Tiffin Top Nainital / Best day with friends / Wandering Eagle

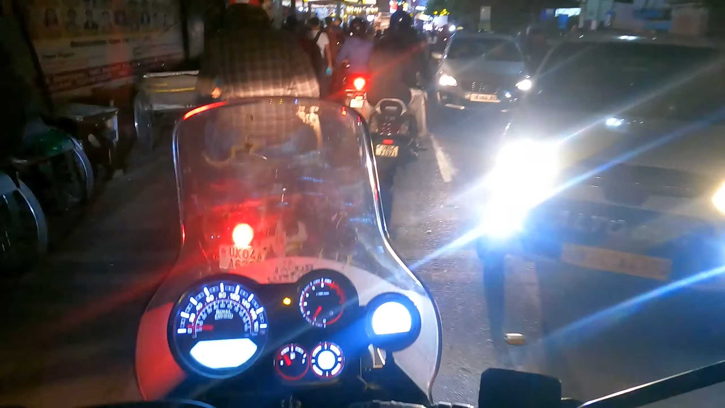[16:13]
आप नैनीताल रोड में रश देखिए, आज वीकेंड है और रश देखिए आप कैसा रश है, आपको दिखाता हूँ मैं।
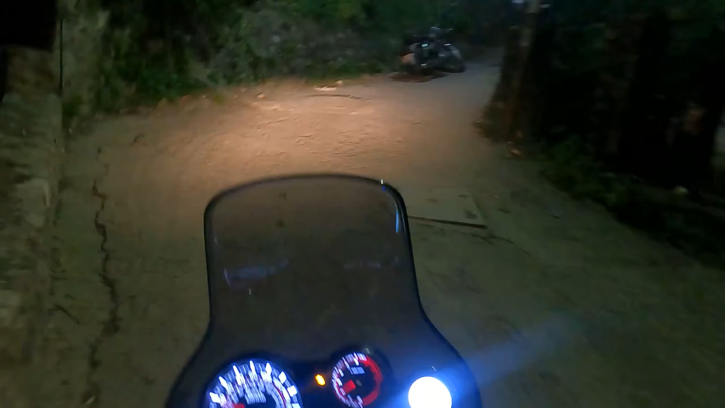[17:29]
दिखाते हैं आपको, फंस चुके हैं लवेश भाई, देखिए